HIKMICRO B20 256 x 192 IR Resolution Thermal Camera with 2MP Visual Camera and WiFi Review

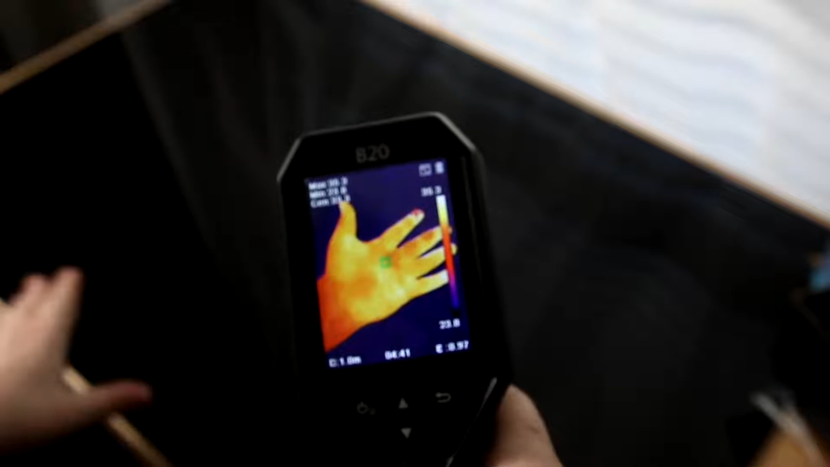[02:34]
So that's beautiful. We can do it without having to use a memory card. It's just so convenient.
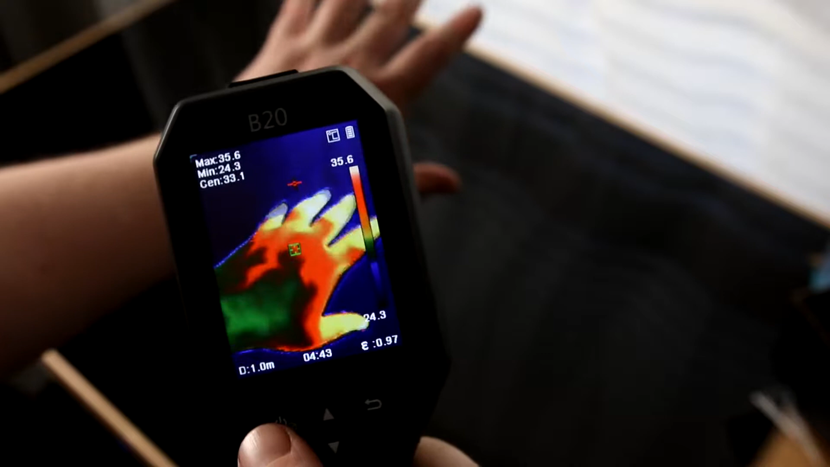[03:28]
And if you're colorblind, I mean, that might, that might help. I'm not, so I'm not really sure how much that would help.
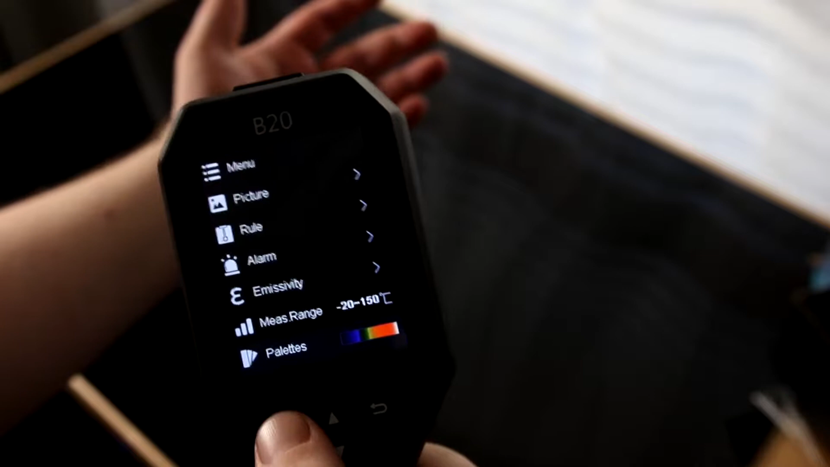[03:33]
But for people that that would help, it'll help.
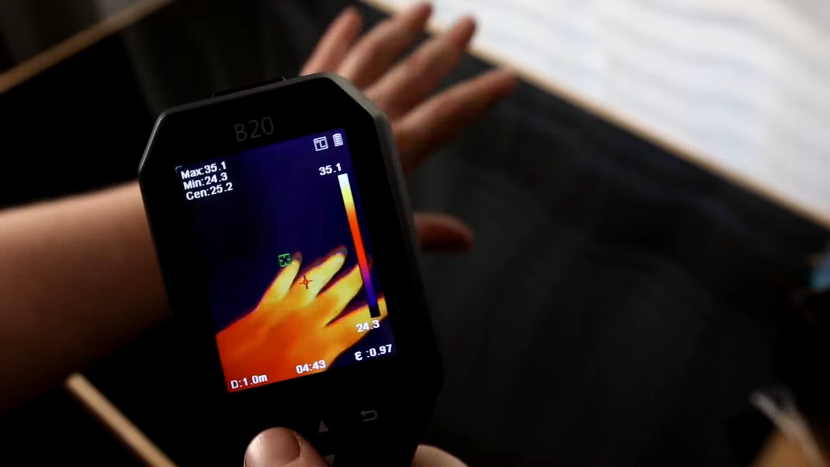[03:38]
Distance, white light, unit. Okay, so right now it's in Celsius and I like that you can adjust that.
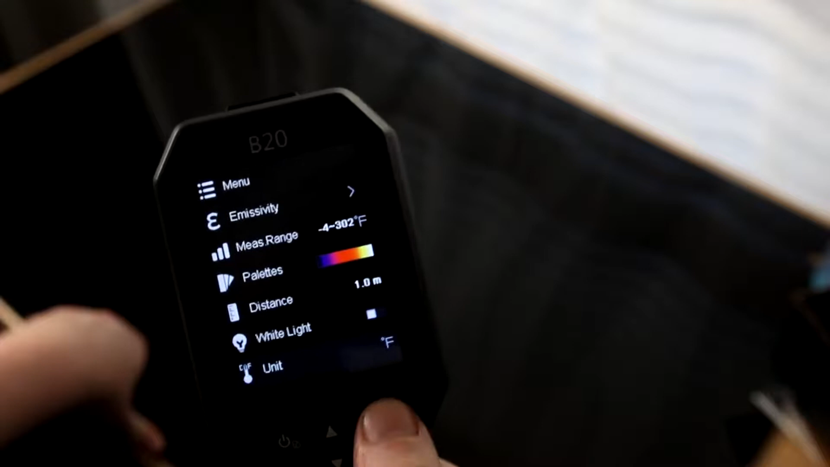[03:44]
Now it's in Fahrenheit. So now you can actually take a look and see what my fingertips are doing.
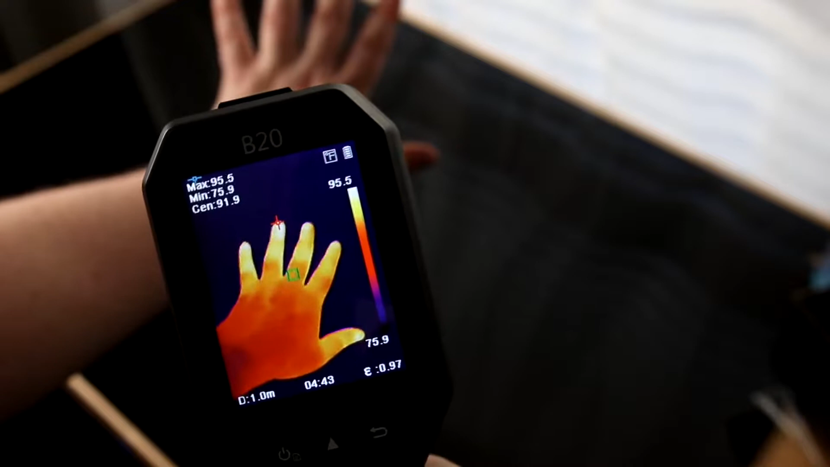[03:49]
I mean, I love just, it's so cool looking at this thing tracking around, identifying issues.
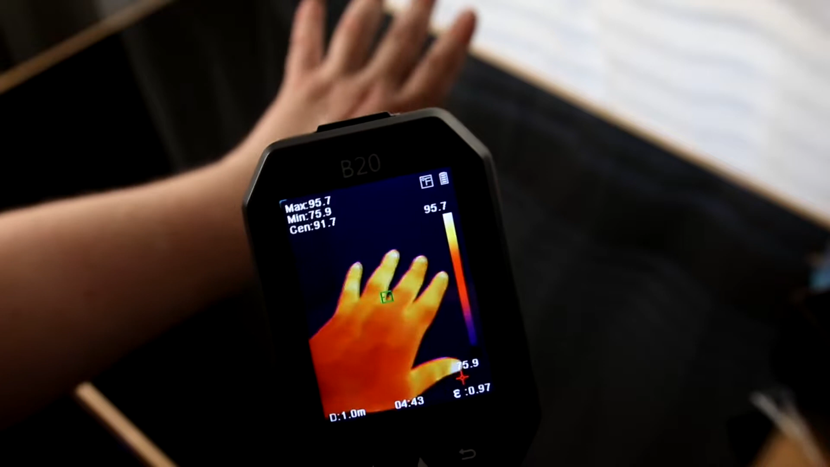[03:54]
It's like it's doing the work for you. Just cool that it does all that stuff. So then on the top, we've got charging port and there's just way more stuff on here that I'm going to even go into.